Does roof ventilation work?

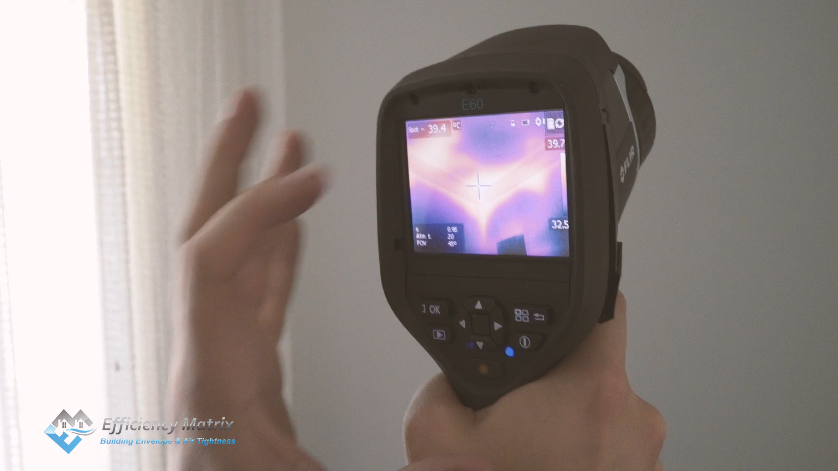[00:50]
In this little corner area we're getting 40 degrees Celsius and then in this well insulated area we're getting around about 33.7 degrees Celsius.
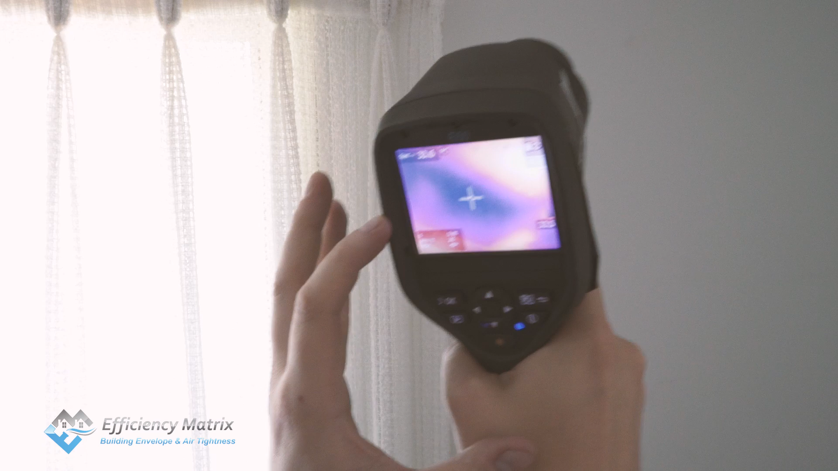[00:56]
Then in this area here which hasn't been very well insulated.
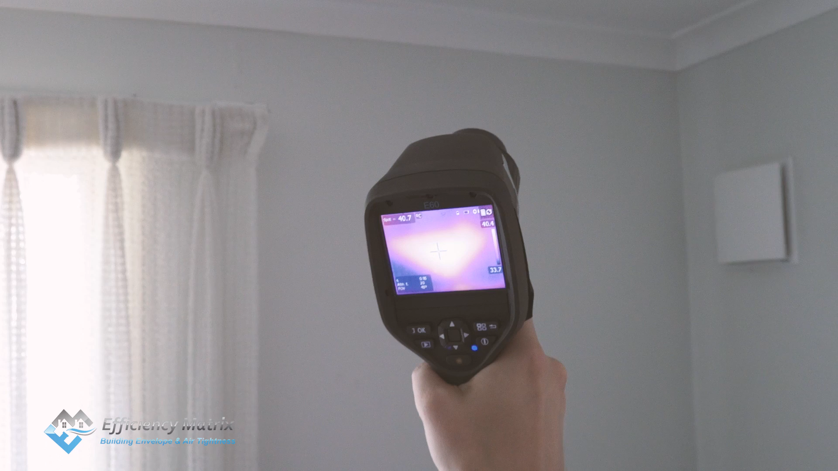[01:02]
We're getting again 41, 42, 43 degrees Celsius. In this corner here we've actually retrofitted expander foam or Fomafil into the corner. We've drilled a little hole into the
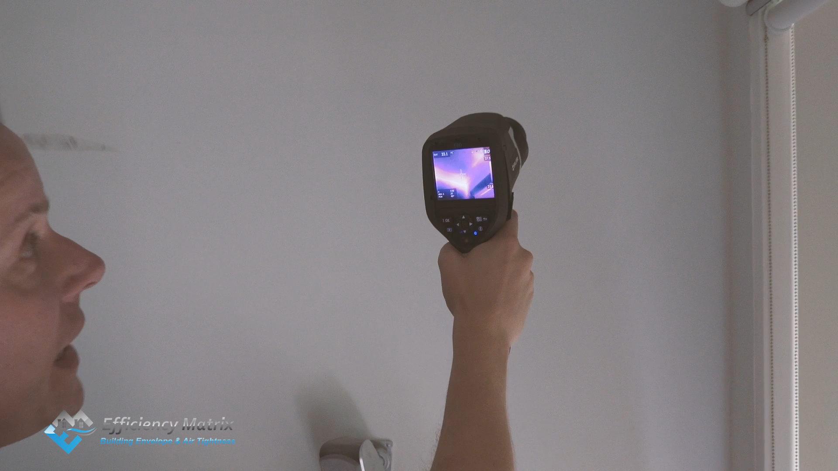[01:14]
area where there was a gap in the insulation and we've filled that area with Fomafil.
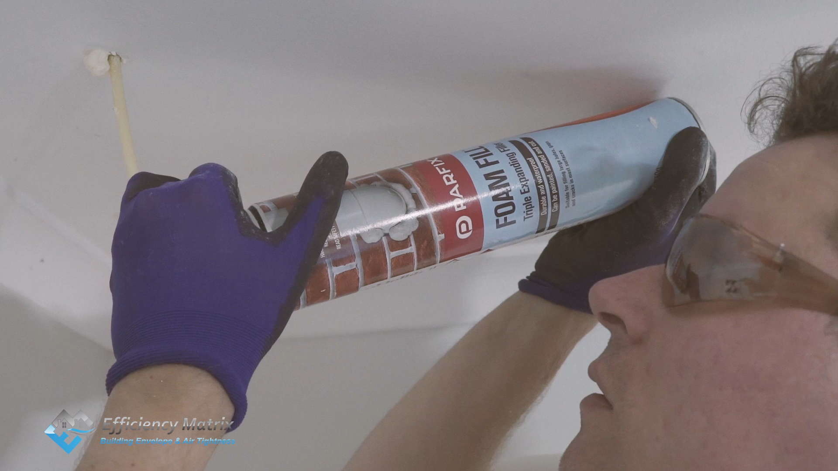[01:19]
As you can see the temperature difference compared to the other location is a lot different.
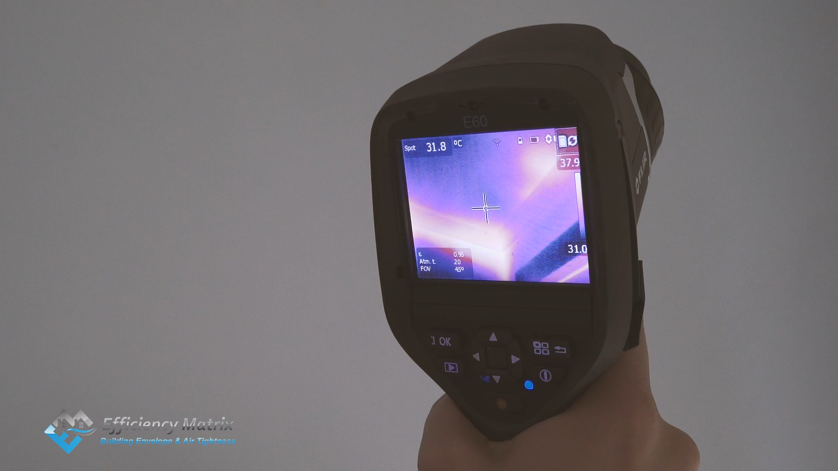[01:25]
On screen: spot 31.8°C
We're still got an issue around the whole perimeter behind the corners.
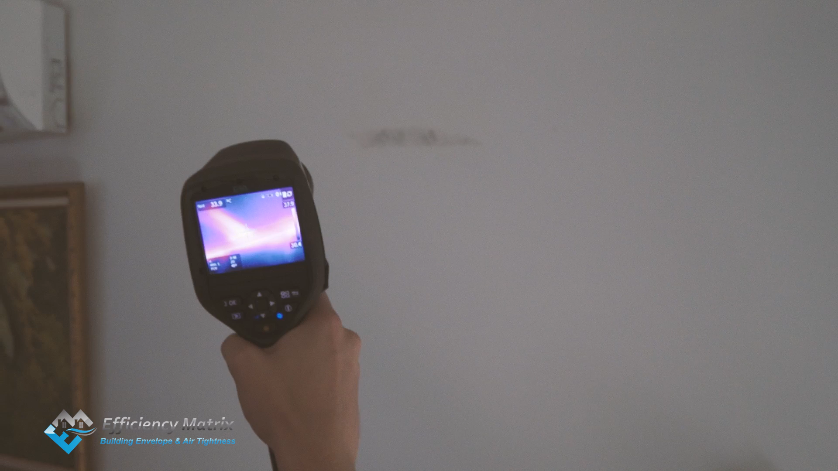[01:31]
Fixing up these issues is including the actual corner behind the corners
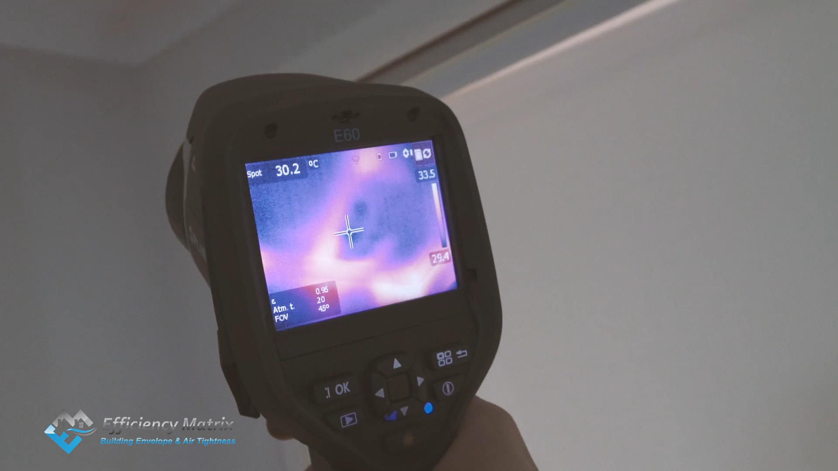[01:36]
On screen: spot 30.2°C
is a way better way of resolving or improving the performance